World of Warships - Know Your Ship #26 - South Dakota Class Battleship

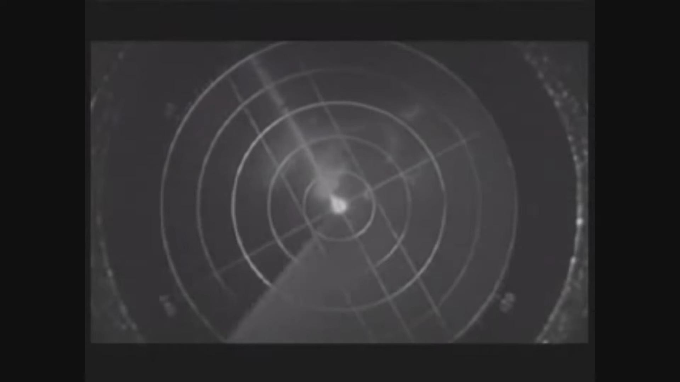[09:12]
just clear of the left tangent of Savo, approaching from the starboard bow.
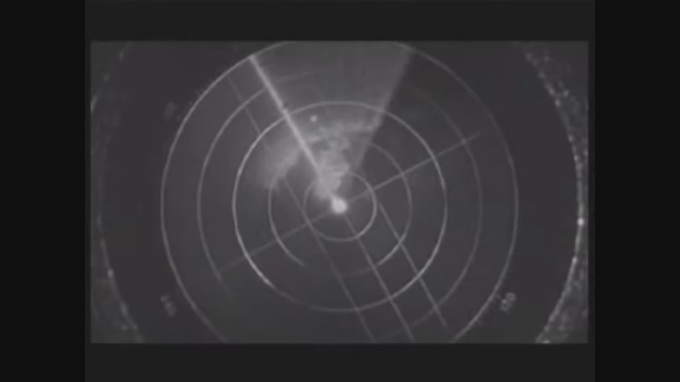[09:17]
5,800 yards. Battleship X maneuvered to avoid two of the burning American destroyers that had been hit in opening moments,